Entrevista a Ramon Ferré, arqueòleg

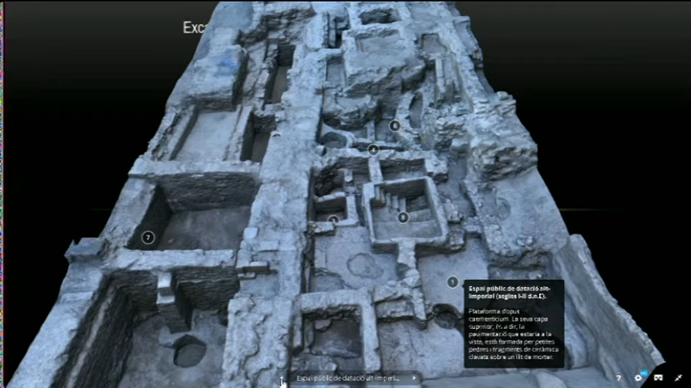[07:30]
més o menys, Déu-n'hi-do, quin treball. Sí, és un treball que va fer un company nostre, l'Ivan, que és un... Doncs d'aquí felicitats, l'Ivan. És tot un artista, no?, i ha fet aquest treball. Treball que s'ha exposat a la jornada del dia 19, que celebrem al campus, les Terres de l'Ebre estarà exposat i la gent podrà... Ho podrà consultar, no? I podrà interactuar. Molt bé. Nosaltres volem fer una interactuació ràpida, si li sembla, i la gent amb més detall aquell dia hi podrà aprofundir. Sí, home.
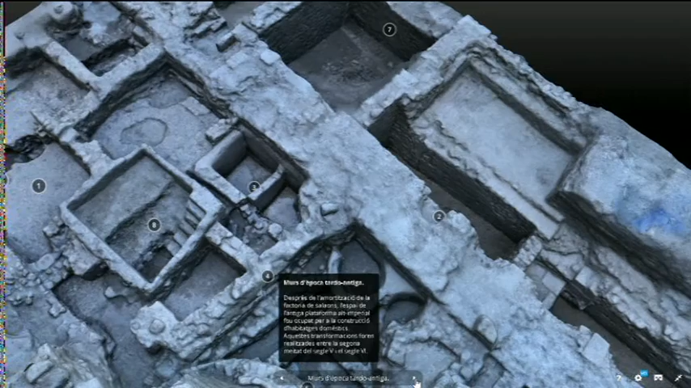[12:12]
El punt 4, murs d'època tardoantiga. És que, clar, això ens dona la idea de com està organitzada una mica a aquella part de la ciutat, no? Sí. Es veu molt, molt bé l'urbanització, si m'ho permet dir d'aquesta manera.
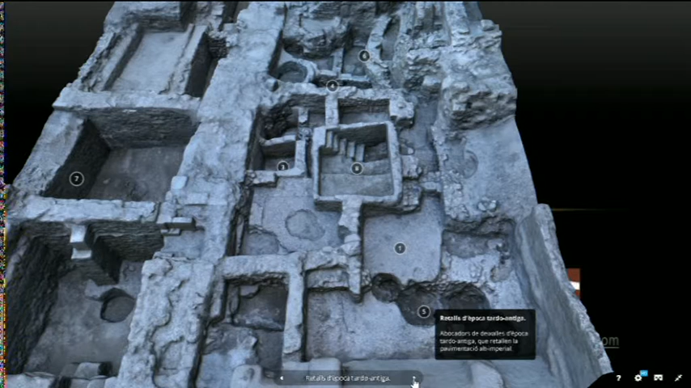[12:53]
abocadors de deixalles d'època tarda antiga que retallen la pavimentació altimperial. Sí, n'hem trobat molts, d'estos forats, són forats, són retalls en terra. i aquí les deixalles els romans.